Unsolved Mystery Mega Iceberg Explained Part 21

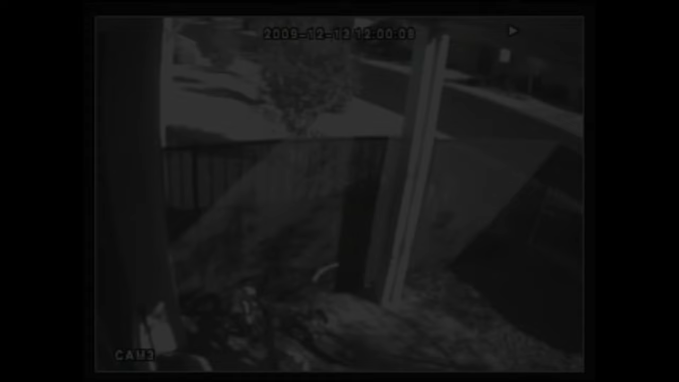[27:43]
Six minutes later, a figure dressed in a white shirt and slacks, believed by his family to be Stephen, walked in the opposite direction down the sidewalk in front, carrying what appeared to be a folder or portfolio. Shortly afterwards, another security camera in a garage adjacent caught his reflection as he walked north.
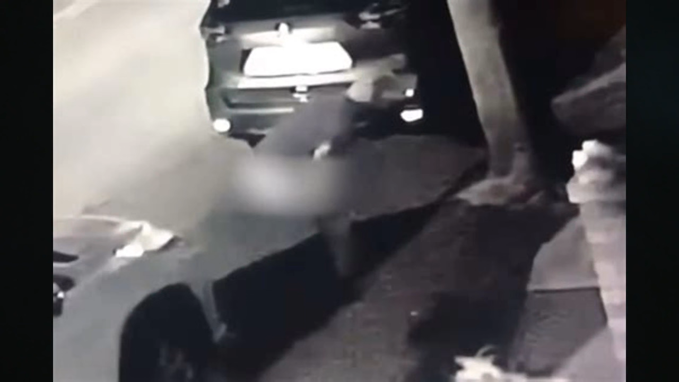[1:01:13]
a woman would walk outside her home one morning to come across a pile of feces just steps away from her house. She at first thought someone didn't pick up after the dog, but it would happen again days later, so she checked the security camera and was shocked to see a man she had never seen before squatting at the curb and letting go. This was the first incident which happened on July 13th at 1.30 in the morning. But it happened a second time, just four days later, around 12.30 a.m., the woman would report it to police, who couldn't ID the man and still hasn't been to this day.